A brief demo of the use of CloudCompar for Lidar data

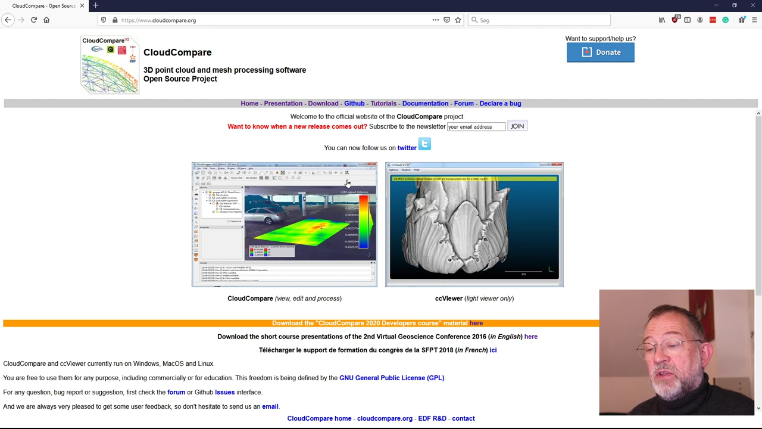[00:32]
um this is a website and you have some tutorials and what you really need to go download and skip beta version and let's go down to the latest
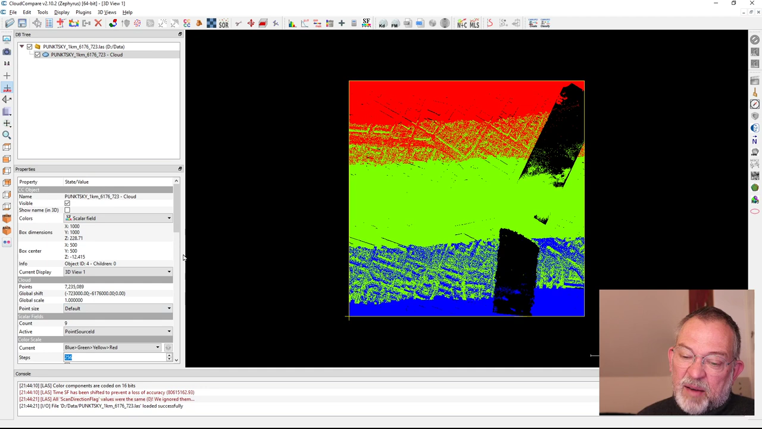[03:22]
so these are the lines so we can see that there are three flight lines this data one in the center and then two that is overlapping in each side if you want to see something of what's on the image we can change this one to its intensity and again there we get a wee bit disappointed to start with because it
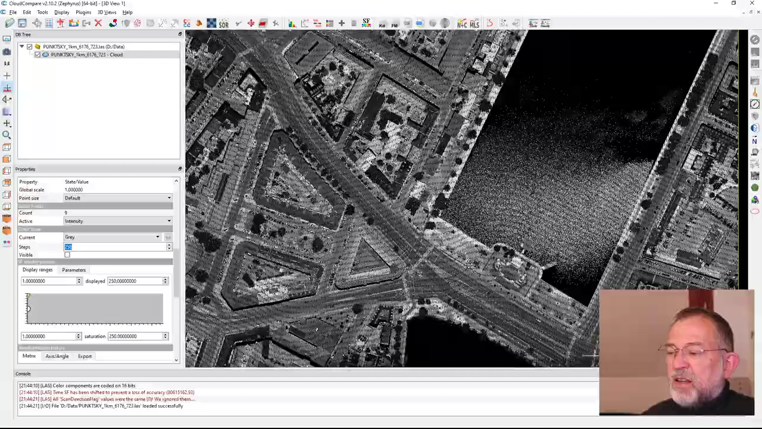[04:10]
if i zoom further in what you see is that
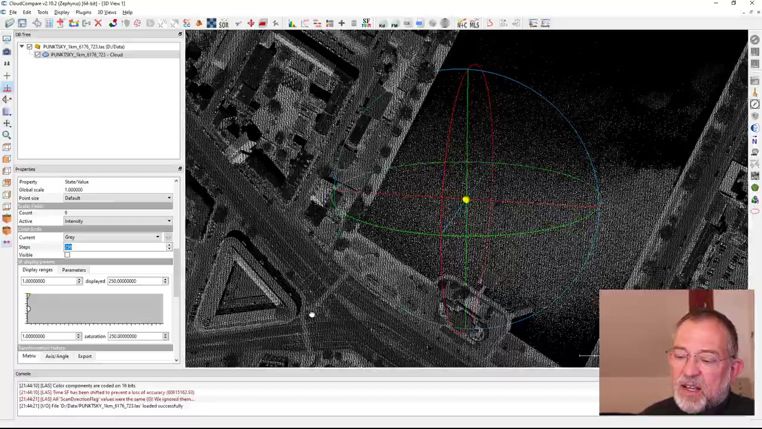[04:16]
the dots get a bit more difficult to see they get a bit smaller if dots get too
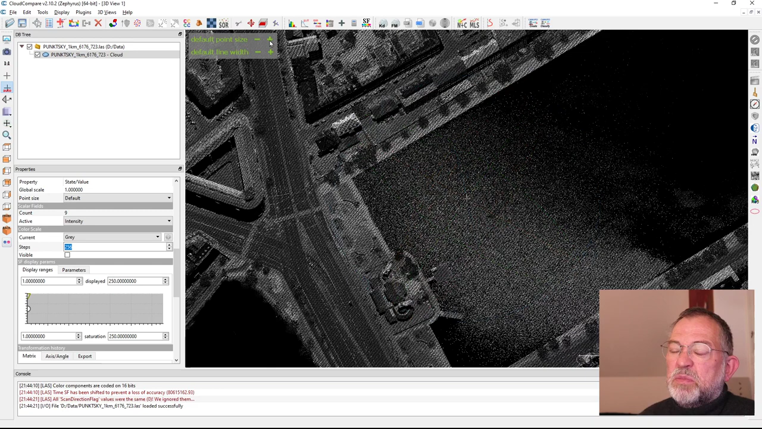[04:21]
scarce you can increase the size up here in the corner by plus so here we can now we can easily see what we have in our image here um um
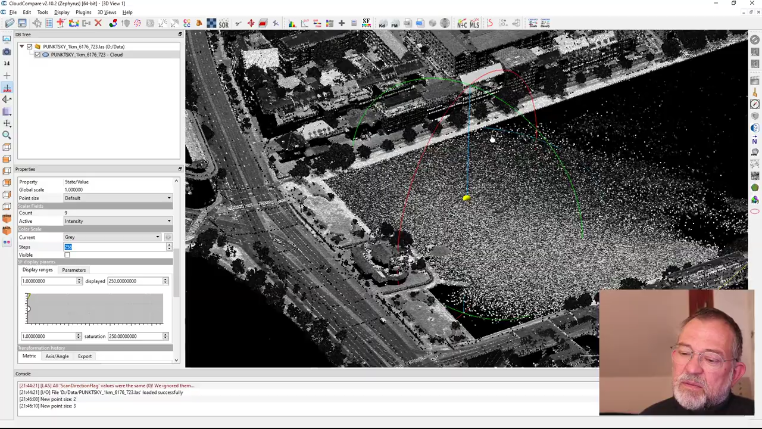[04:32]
so um this image is a classified image so i can also change it to the classification
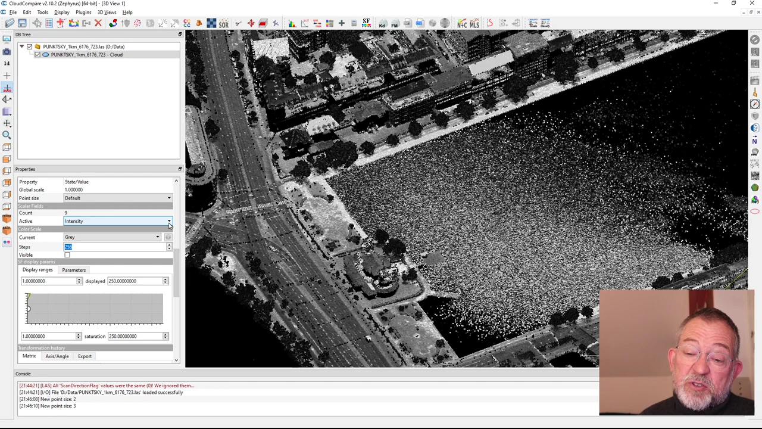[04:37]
again less strange colors um it does show histogram and we can see here that we have some values um but the colors
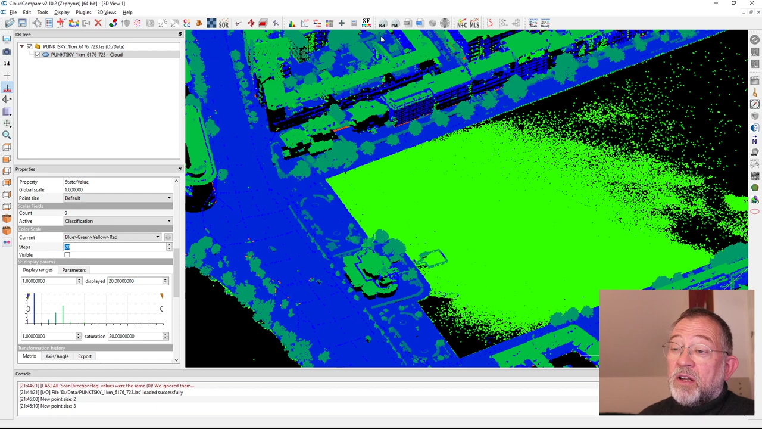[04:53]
are bit out i have created a color scheme color schemes up on a scalar field this color and from the website you can download it um i classified here so from the course website it's one uh so um and that is basically just taken um and divided the scale this is a 100 percent in intervals of 20 percent you know for five percent each so i have 20 which is um
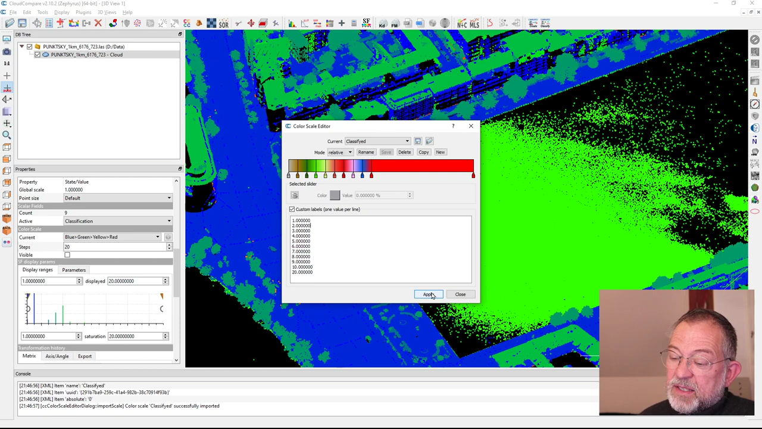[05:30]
the number of classes you can see here um and um i can then say apply close and i can now choose my classified color scheme so here we have water and blue round in this gray color brownish color low vegetation high vegetation they're linked in red um
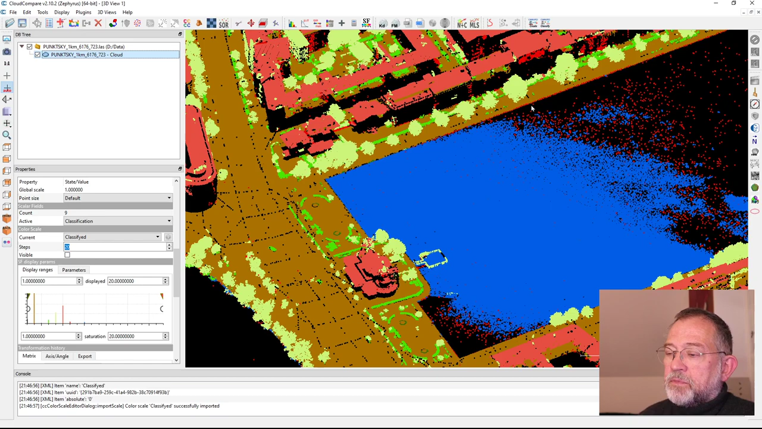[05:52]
one of the things we can use um
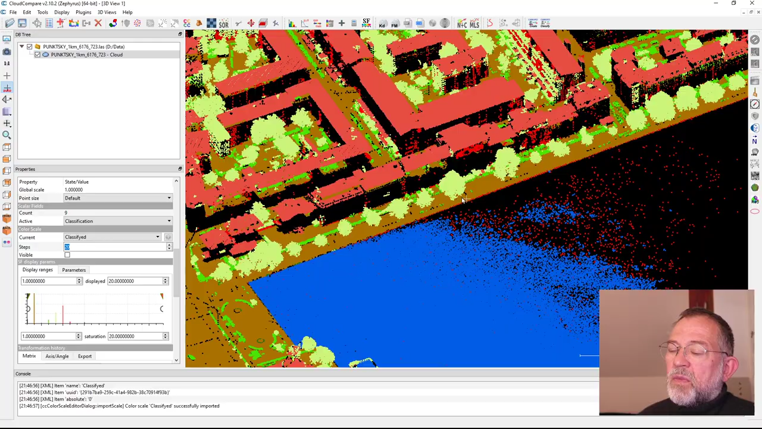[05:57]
um this tool tourism do measurement so if i want to know how tall this tree is
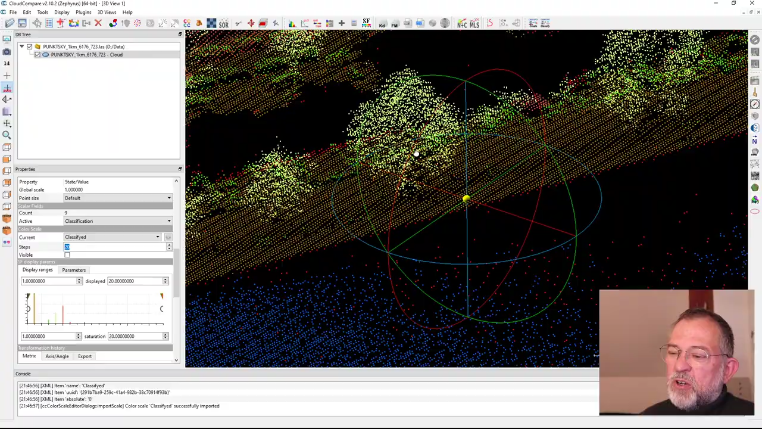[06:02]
um i can go up and choose make sure that one is selected again
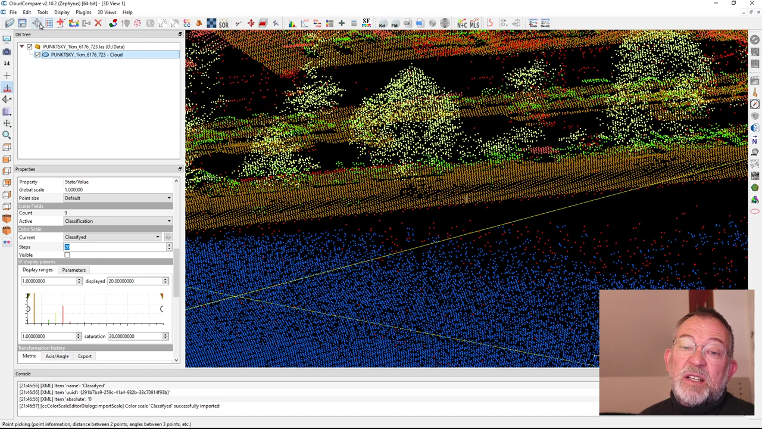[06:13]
make sure choose this pointing tool and say i want to do a measurement between two points so i can click my first point somewhere down here it will
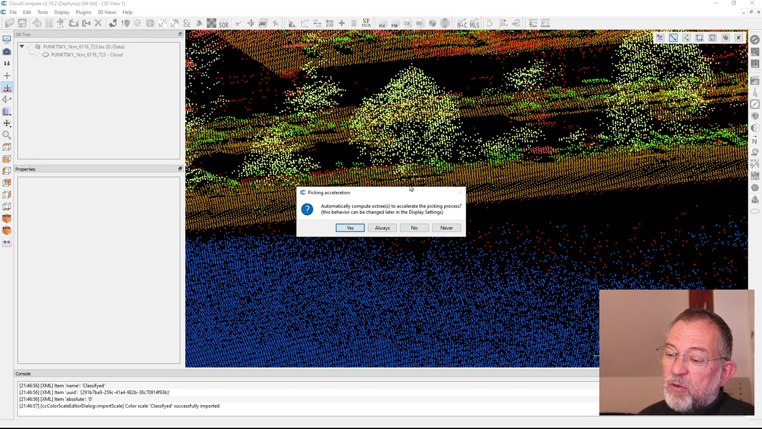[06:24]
come up to want to do this yes and i can see this is probably the top of the tree
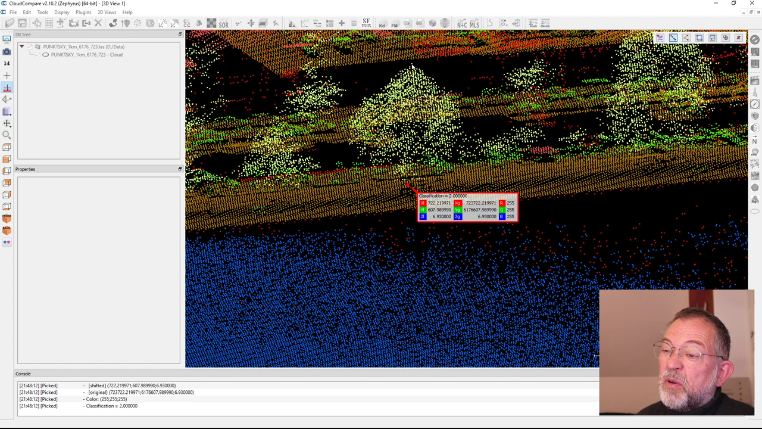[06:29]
and you can see this tree is a what 14.3 meters um
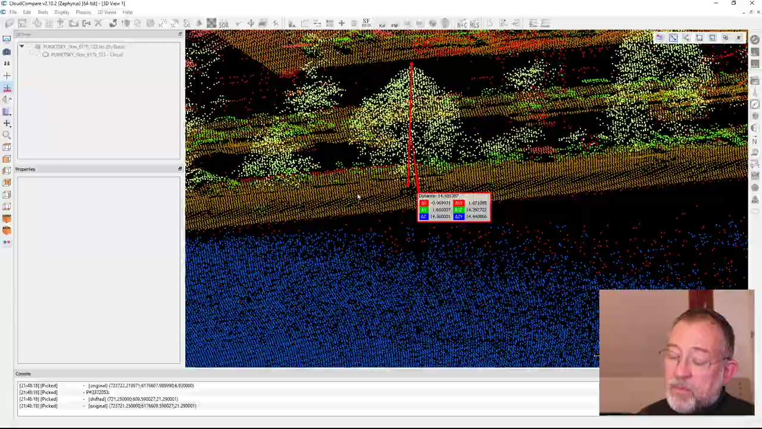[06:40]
and if i rotate that it's reasonable
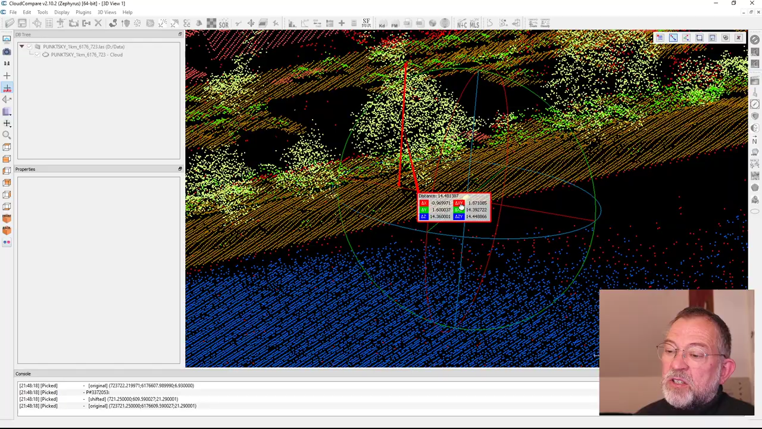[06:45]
um so we can do measurements of um trees buildings of height we can't that's one of those things that is difficult to do directly on maps um so the other thing we can do is that we can extract um specific elements of our classification so i'll just close this measurement tool go back to this one in this case if i wanted to make a a map that just contained the buildings i could of course just extract